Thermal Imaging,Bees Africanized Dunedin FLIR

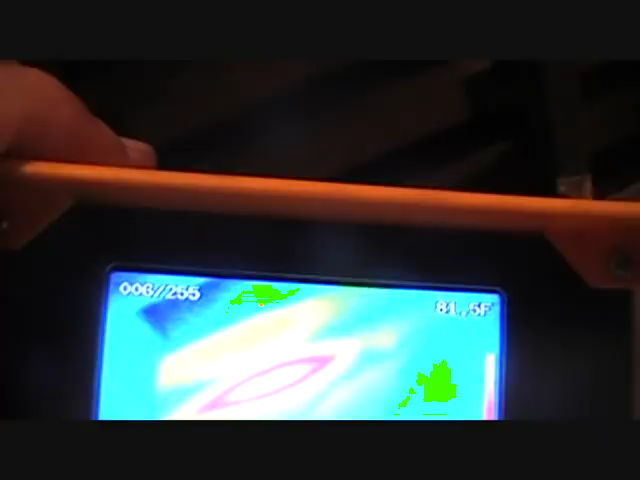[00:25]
the concentration of the bee nest behind the
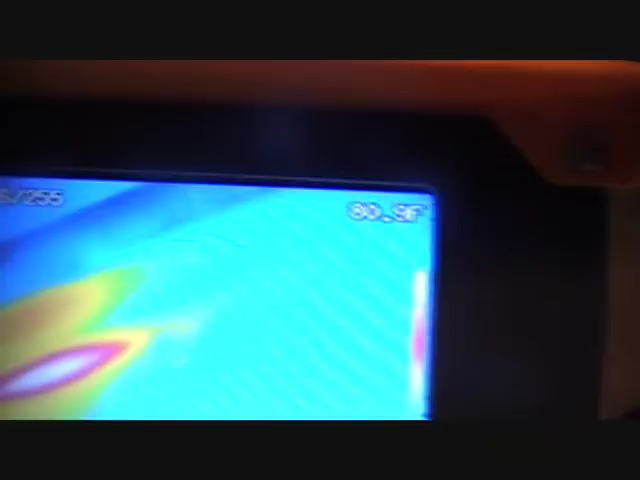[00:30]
stucco lath wall and
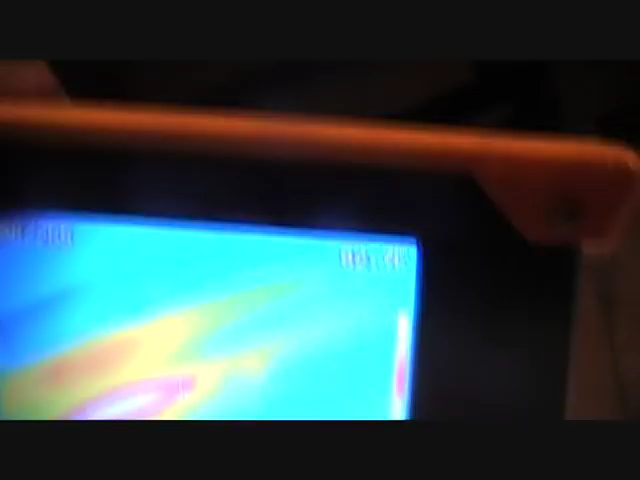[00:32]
the interior of the house interior wall
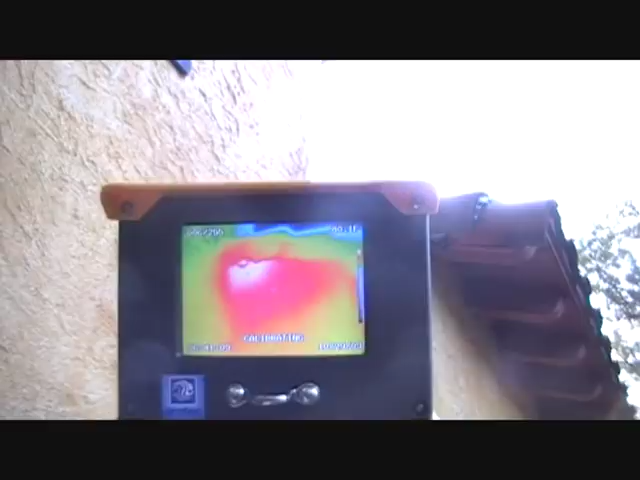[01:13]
of heat source or heat signature in that
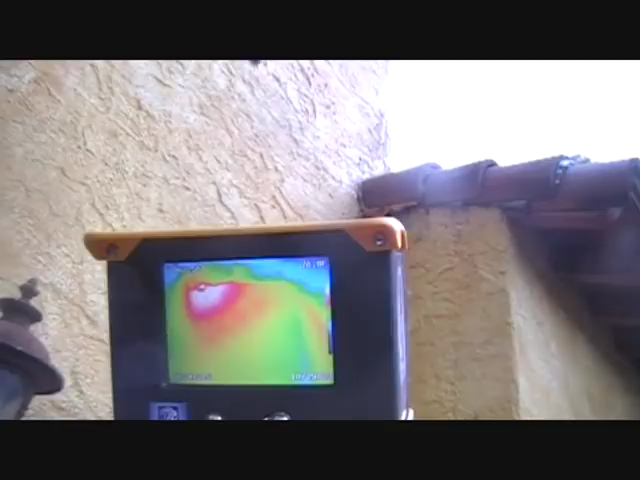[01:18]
corner of the house right here and
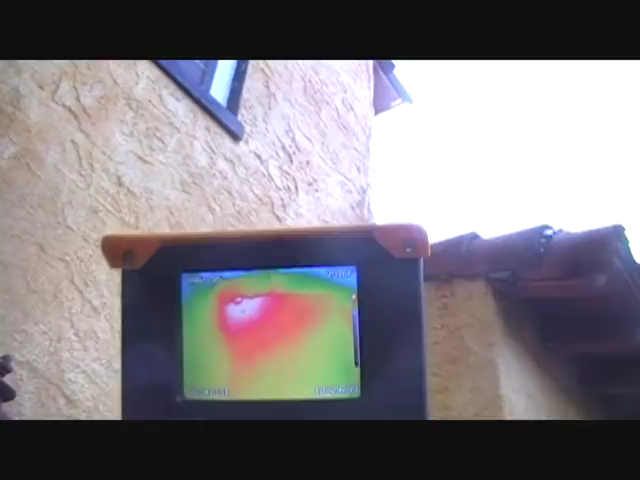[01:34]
we do know that hive age is approximately a
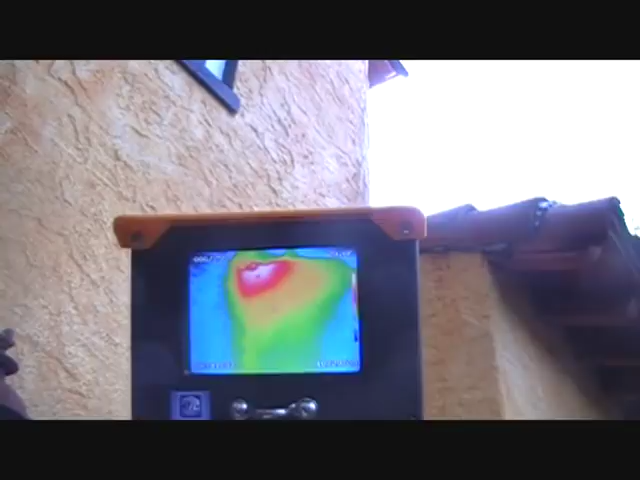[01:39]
year so it could be bigger than what the signature identifies
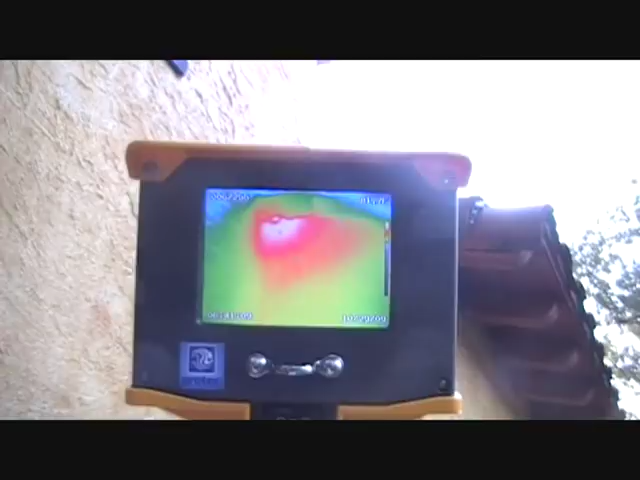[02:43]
And we see a large concentration of heat source or heat signature
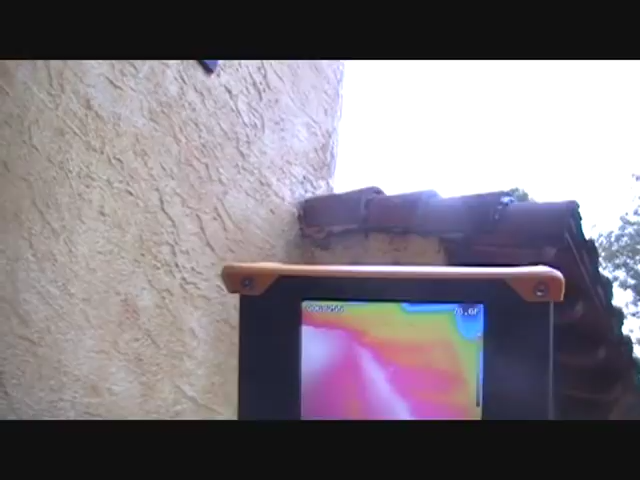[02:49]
in that corner of the house right here.